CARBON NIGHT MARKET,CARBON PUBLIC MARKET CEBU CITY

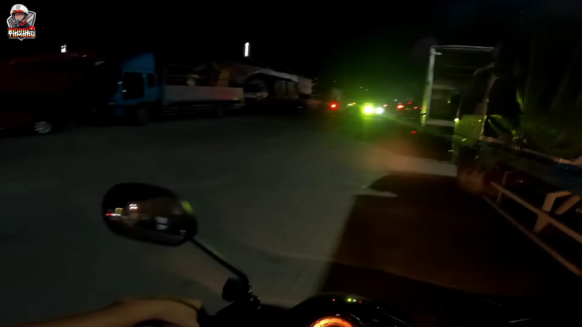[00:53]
Ito na carbon ron. Saan ni Direk mo ramang na ito lang awa.